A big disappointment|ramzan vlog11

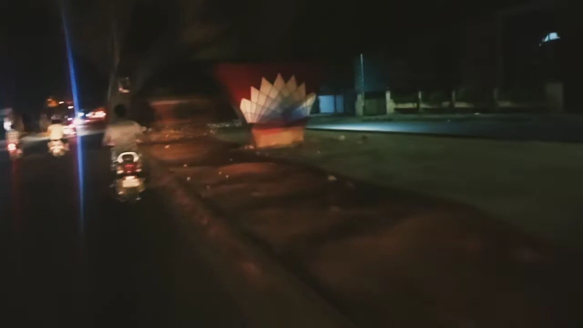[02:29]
भाई मस्ट स्पीड मेंटेन करके जा रहे हैं सामने यह डबल रोट का ब्रीज